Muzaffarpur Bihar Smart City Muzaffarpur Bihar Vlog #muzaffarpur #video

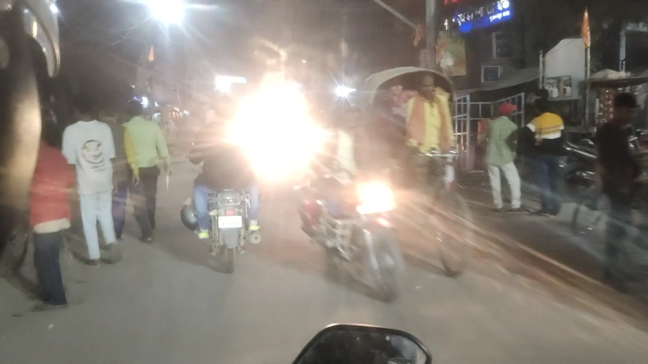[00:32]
दोस्तों देख सकते हैं, और यह बहुत अच्छा लगा है देख गूने में, और रात मुझापूर में,